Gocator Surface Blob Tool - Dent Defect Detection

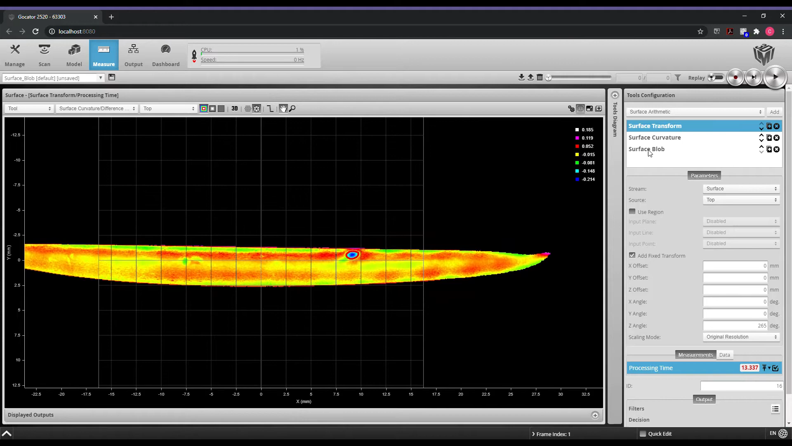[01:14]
a surface blob tool in which we're going to apply a reference region and then our search region for where
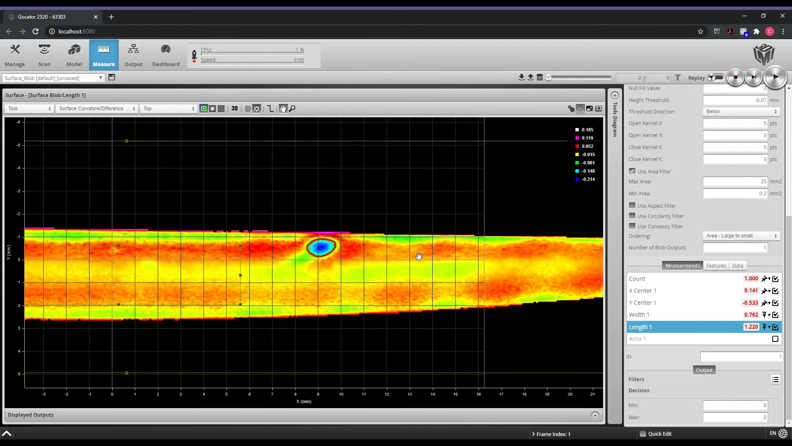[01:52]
apply some decision filters based off of this and give a decision output min and max to say if this region is failing or if it is passing so this is very effective if you need to identify defects that may be randomly located on this particular surface so